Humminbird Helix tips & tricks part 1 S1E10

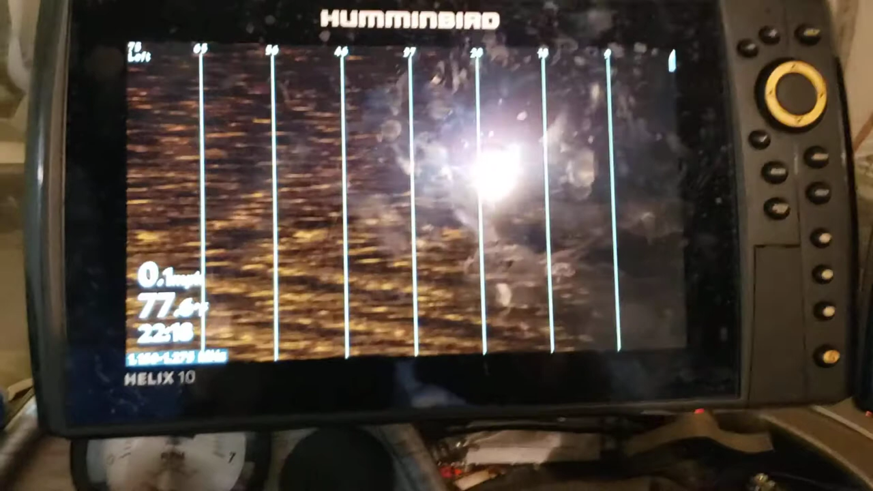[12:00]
And I've got a lot more screen real estate, right? So it makes it a lot easier to see.
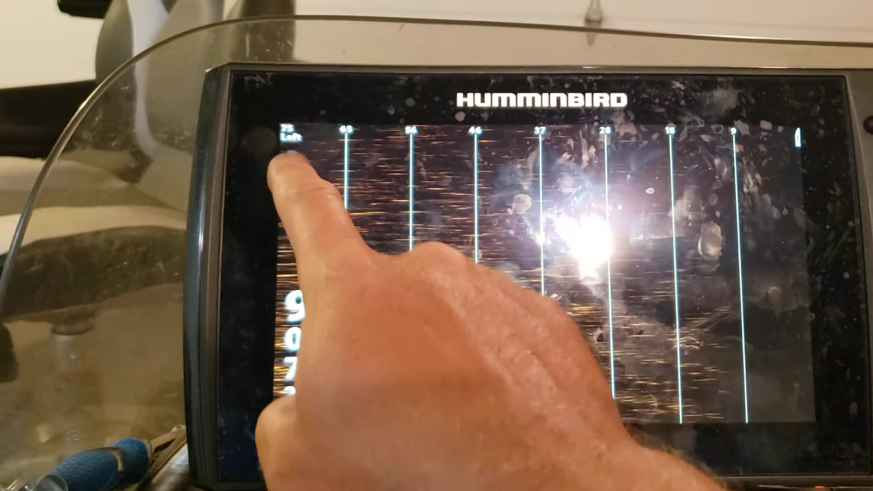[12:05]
Or I can extend this out farther, right? Because that 75 feet, right,
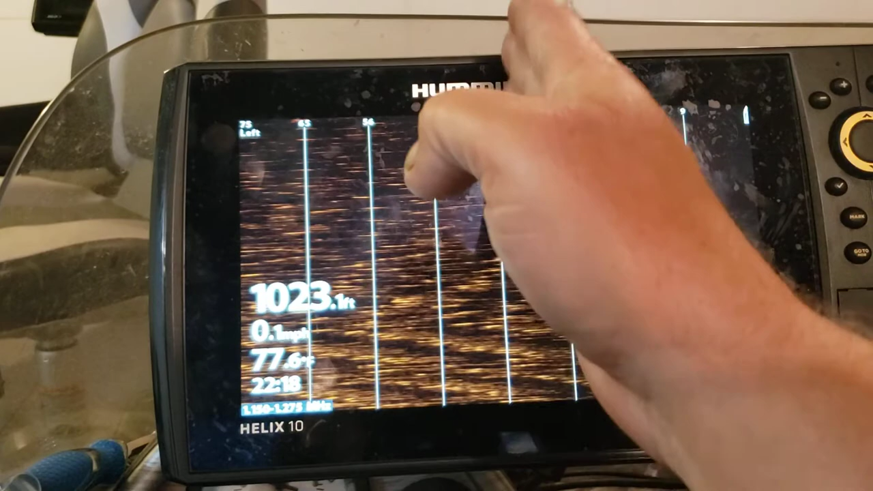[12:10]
On screen: depth 1023.1 ft, water 77.6°F, speed 0.1 mph
if you're looking at both of them, it's actually 150 feet, right? You've got 75 on the left, 75 on the right.
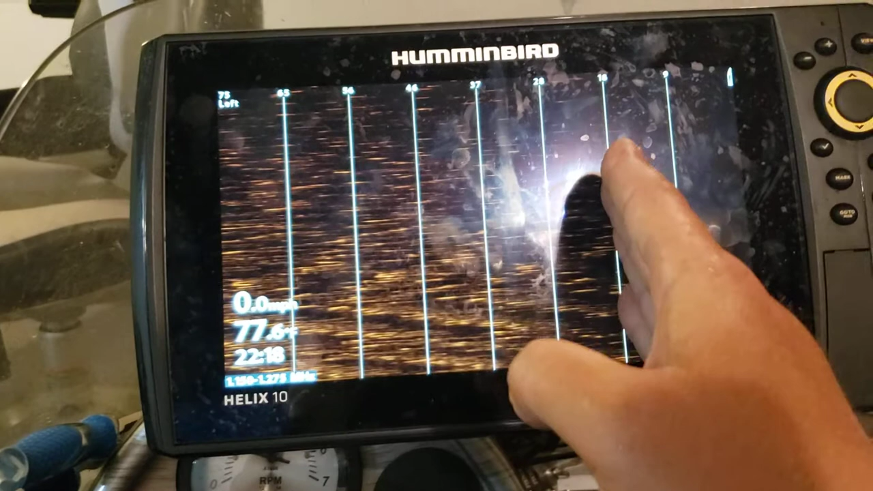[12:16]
On screen: water 77.6°F, speed 0.0 mph
Well, now I can extend this out.
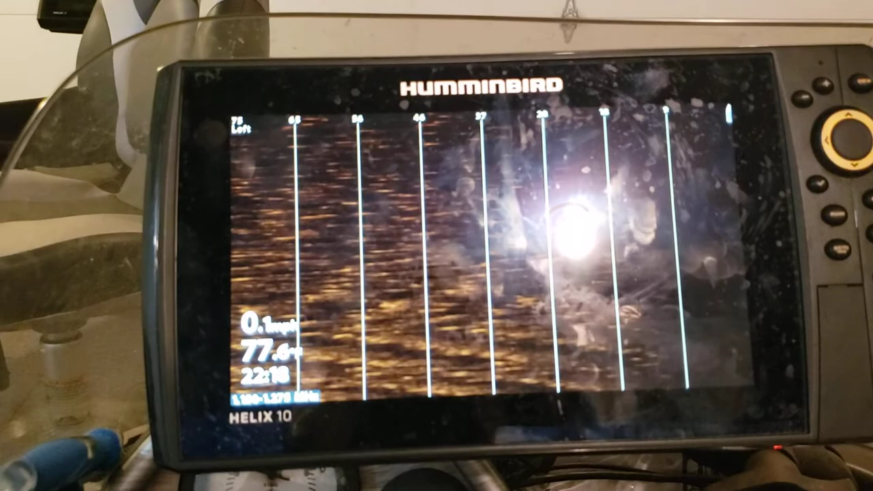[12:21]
You know, if I'm satisfied with the resolution there, I can extend this out and show 150 over here and 150 over here.
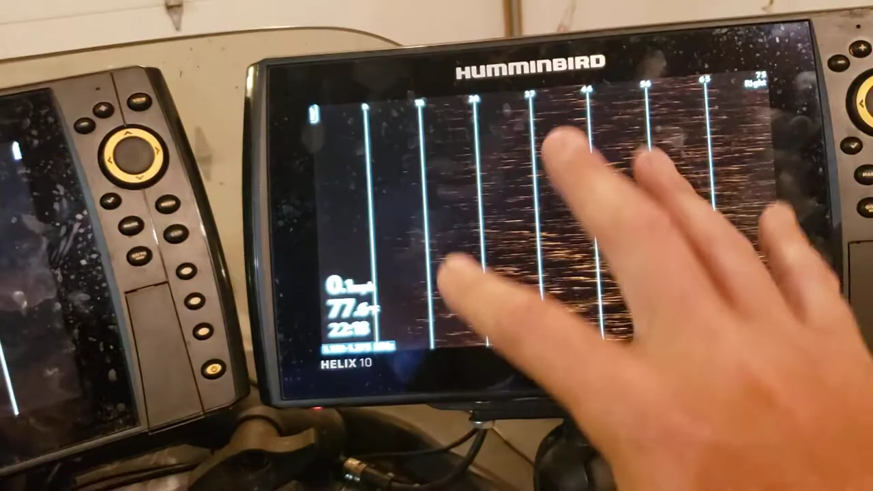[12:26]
And the effective amount of real estate being displayed is going to be the same as 75 and 75, right, which is 150 across the screen.
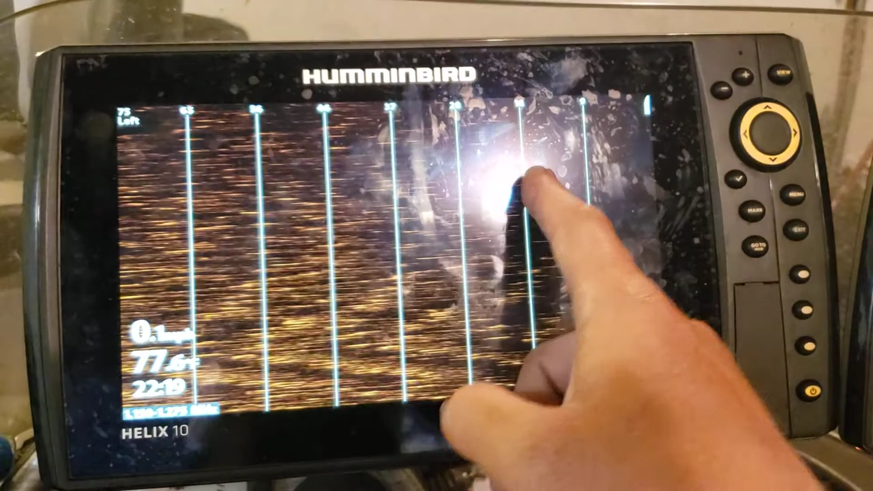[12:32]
So that's also really nice.
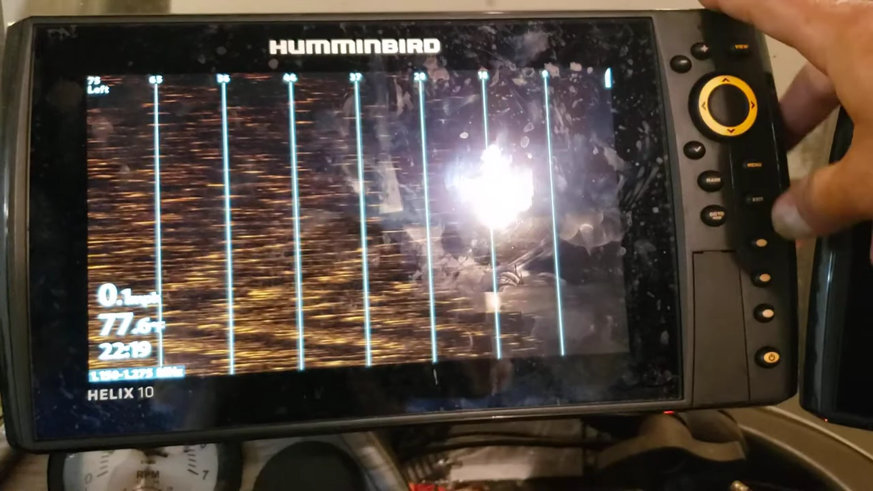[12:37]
But, right, so now if I go back to my favorite view, though, right, which is side on top and 2D and down,
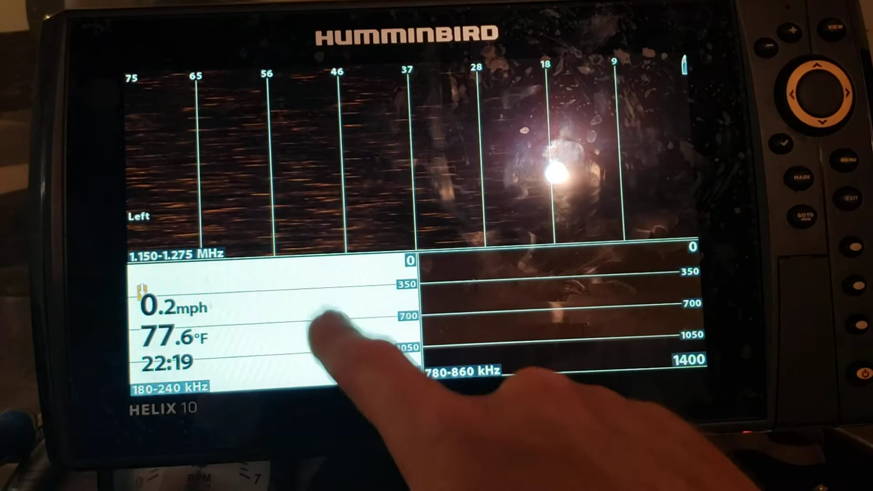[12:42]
On screen: water 77.6°F, speed 0.2 mph
right, now this is only displaying the left side.
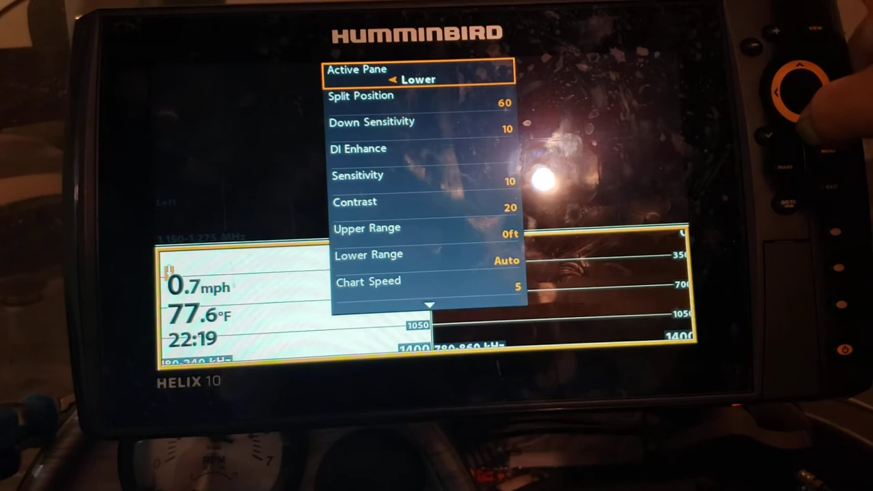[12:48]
On screen: water 77.6°F, speed 0.7 mph
So that's why I have that set to display both sides. But so there's another thing here that is multiple views, right?
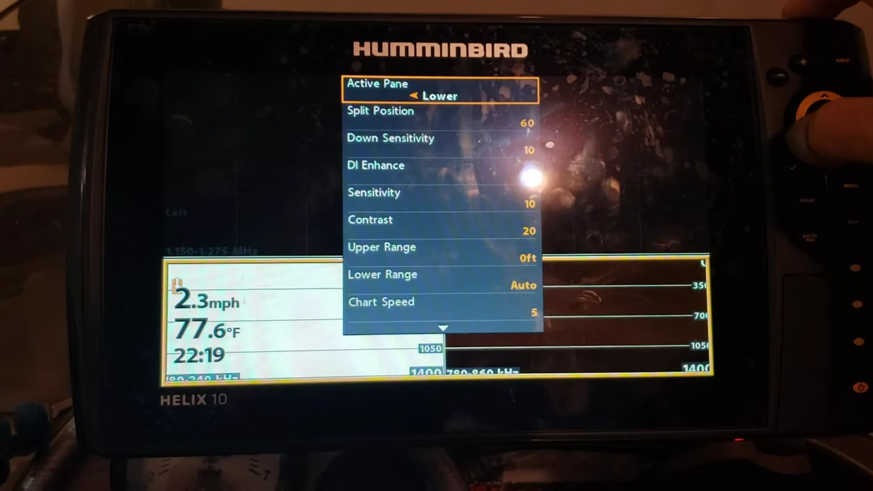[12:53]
On screen: water 77.6°F, speed 2.3 mph
So right now the lower pane is being displayed.
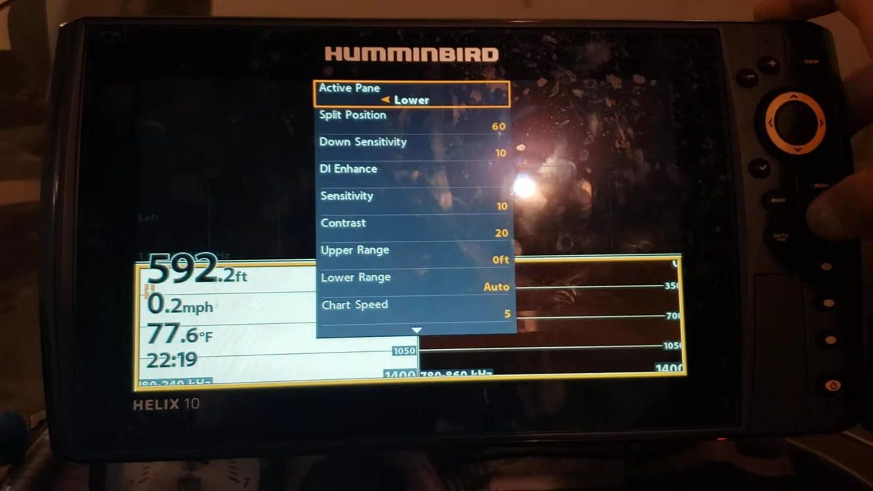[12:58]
On screen: depth 592.2 ft, water 77.6°F, speed 0.2 mph
So to get there, you just hit menu once and then switch to the upper, right?
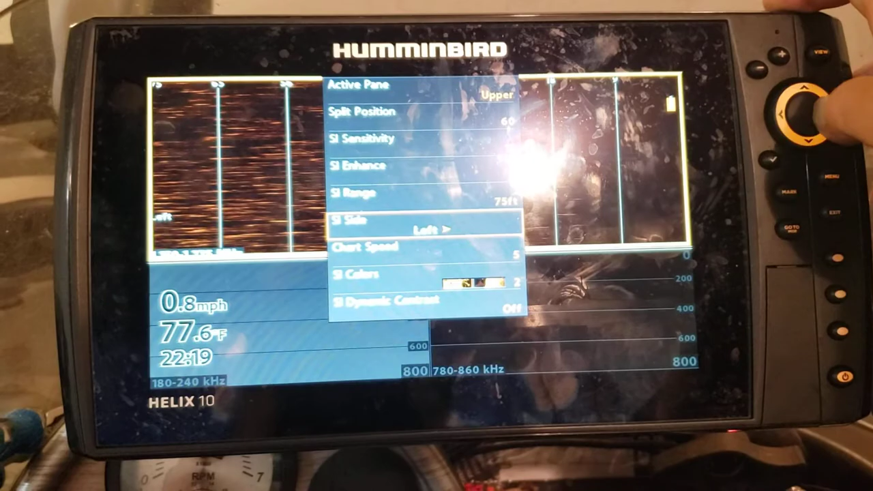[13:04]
On screen: water 77.6°F, speed 0.8 mph
And then I want to display both sides again, right? So that when I'm driving around, this is my default how I drive around, right? I got a map on the right and I've got imaging data on the left, okay?
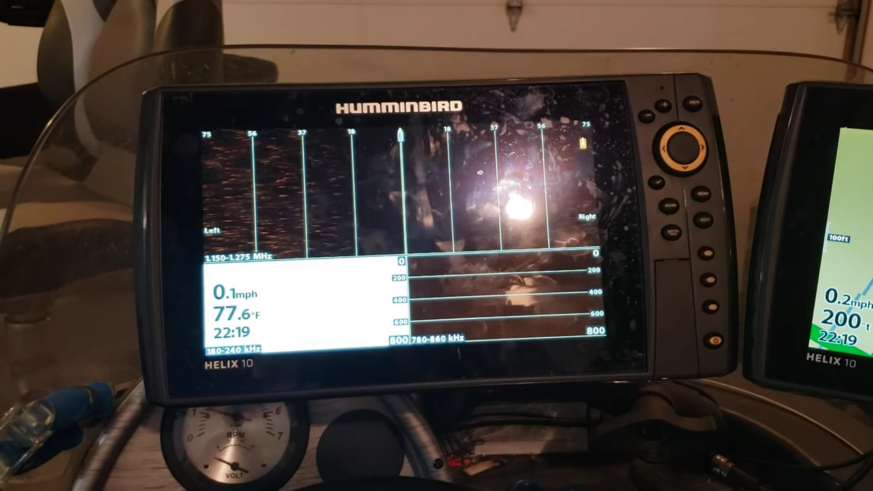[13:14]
On screen: water 77.6°F
That's just how I like it, but, you know, you guys will figure out what works for you.
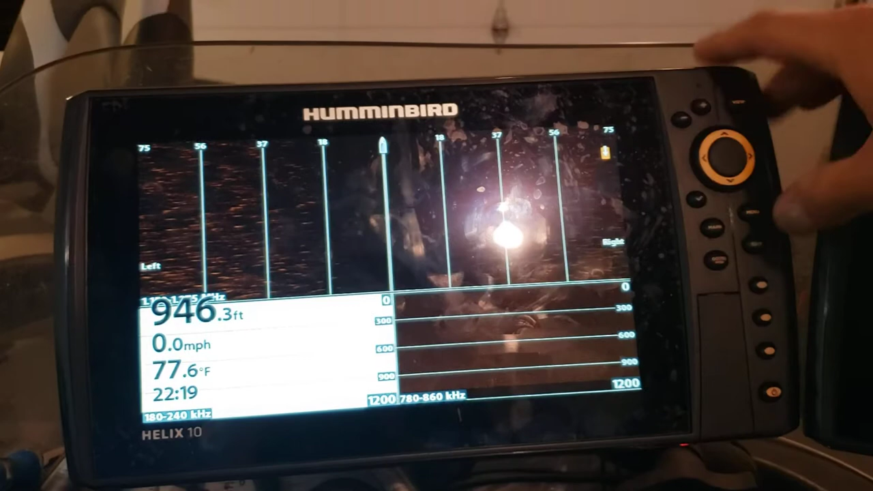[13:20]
On screen: depth 946.3 ft, water 77.6°F, speed 0.0 mph
But remember,
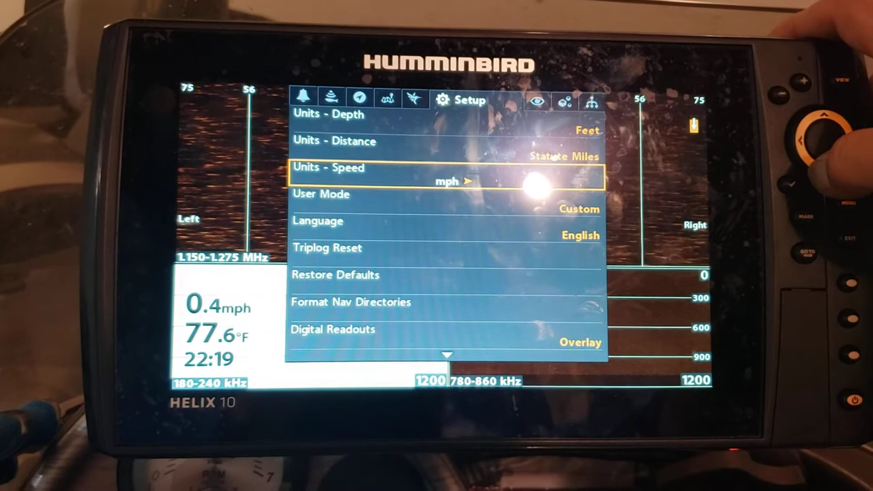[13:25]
On screen: water 77.6°F, speed 0.4 mph
have this set on custom instead of angler,
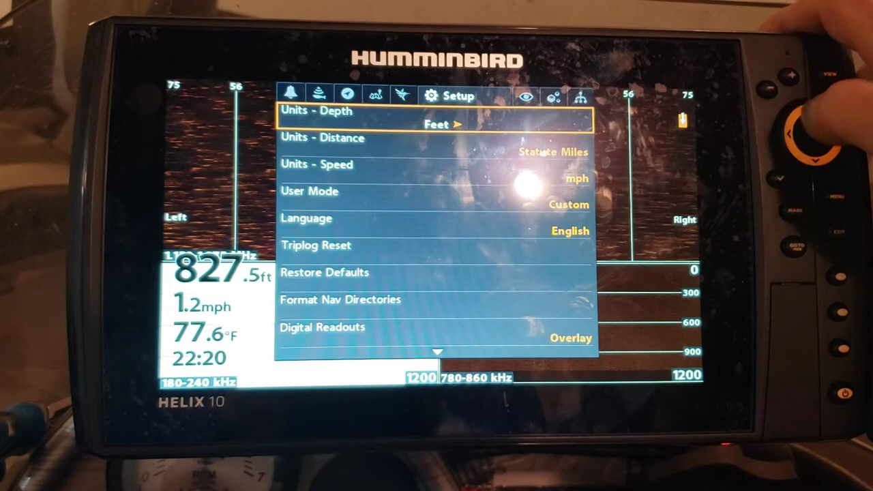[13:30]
On screen: depth 827.5 ft, water 77.6°F, speed 1.2 mph
and that'll allow you to go through and see all of these extra things in here.
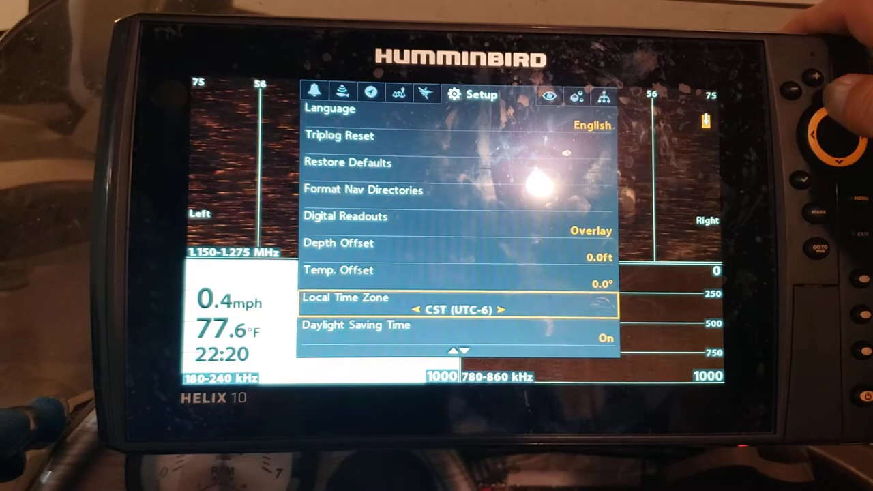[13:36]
On screen: water 77.6°F, speed 0.4 mph
Make sure you set your time zone correctly as well, that's kind of annoying, and turn on and off daylight savings, all that.